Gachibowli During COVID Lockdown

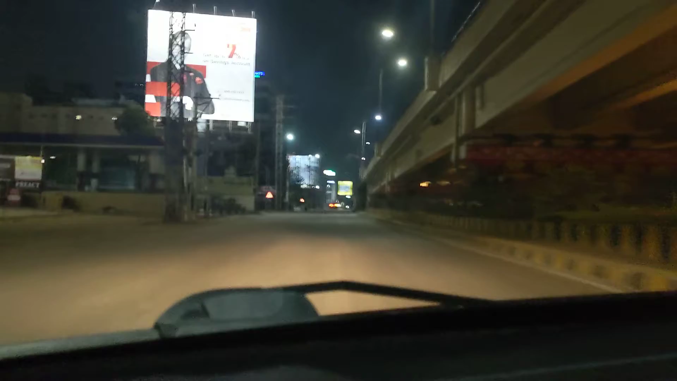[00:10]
Oh wow, the patrol bank is closed. No, how many patrols? We have at home. Let's see, somewhere is buying west tours. Where is it coming from? I put a new profile pic for my school ID. They say the license is open. Smart is... Yeah, smart is open. No, it's closed.
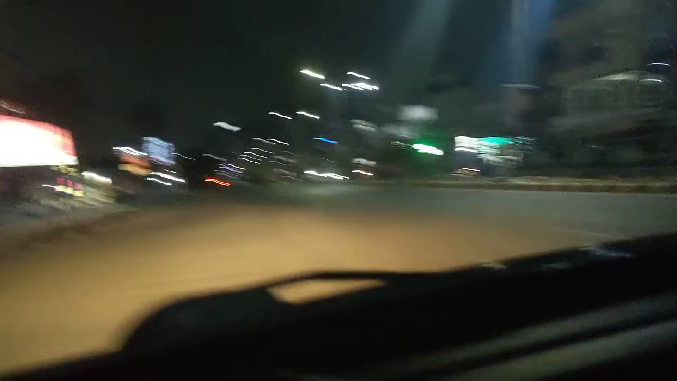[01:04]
Wow. So much freeing roads. Apollo, only Apollo's open. Everything else is closed. Even the small one. I'm thinking about that, it must also be closed. Hmm.
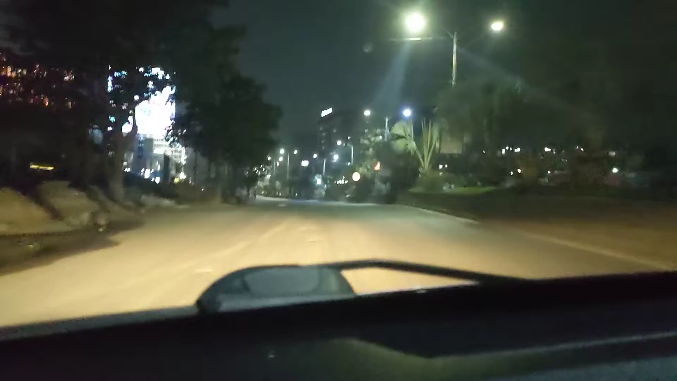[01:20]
There's just a bike over there.